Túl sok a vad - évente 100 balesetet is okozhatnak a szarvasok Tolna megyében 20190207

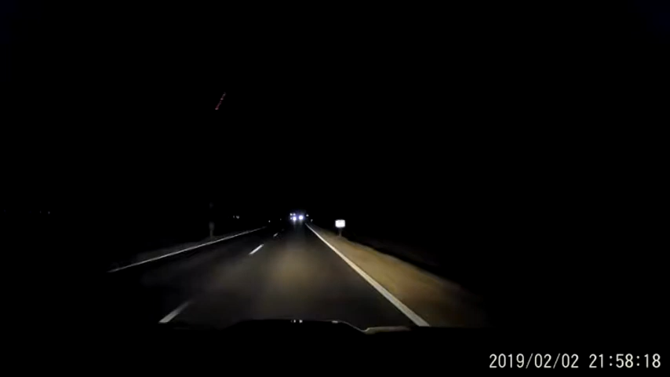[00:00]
Egy szexszerdi férfi tartott hazafelé a hatos úton néhány nappal ezelőtt,